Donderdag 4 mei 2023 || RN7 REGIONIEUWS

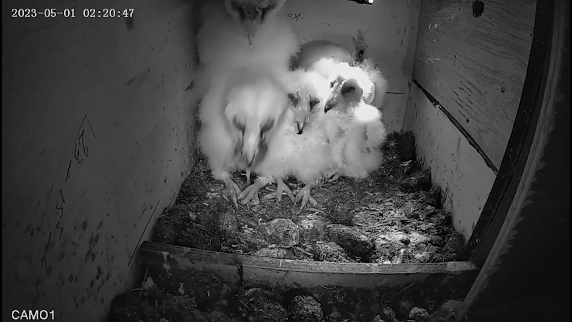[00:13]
omdat er een nest kerkuilen in de toren zit. Een kerkuil in een kerk, dat is wel bijzonder.